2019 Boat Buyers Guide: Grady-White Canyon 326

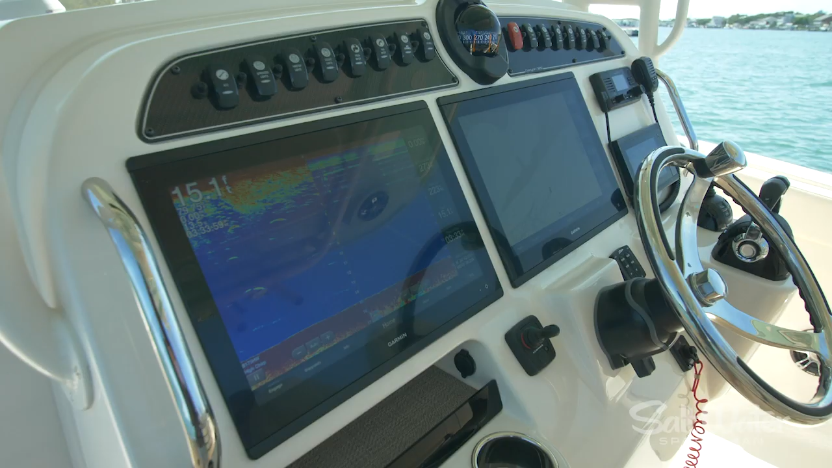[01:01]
On the dashboard, there's room for two new 17-inch Garmin GPS displays and